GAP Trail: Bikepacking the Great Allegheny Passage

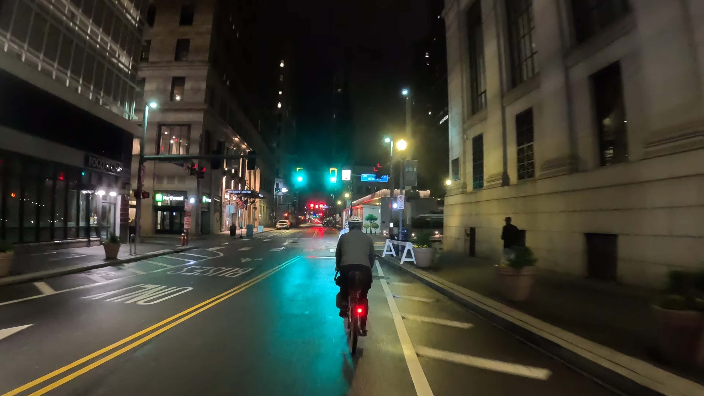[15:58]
the next morning, we rode through the streets of downtown Pittsburgh to the Amtrak station,